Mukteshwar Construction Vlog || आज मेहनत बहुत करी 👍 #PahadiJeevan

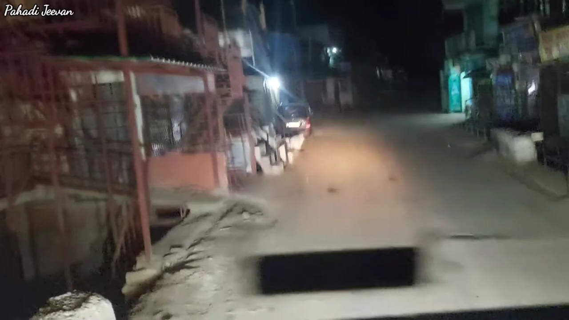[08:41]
इस प्रकार के नज़ारे हो तो ये दोस्तों पहाड़ों में, आजकल 8 से 9 बजे तक लगभग पूरी मार्केट बंद हो चुकी है, और शहरों में तो अभी मार्केट खुल रही होगी।